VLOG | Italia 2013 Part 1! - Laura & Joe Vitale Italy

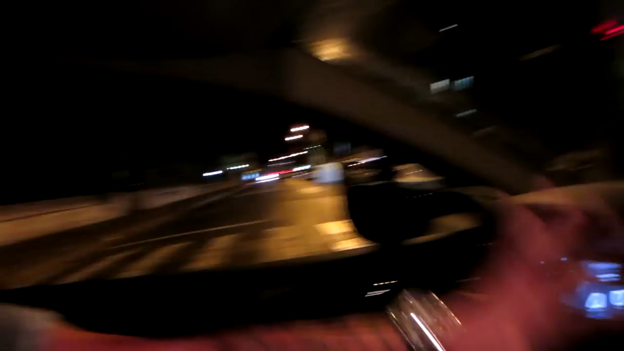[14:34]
You can see the cross. There's an emergency room right there. That's the emergency room. So, is this the place we're going?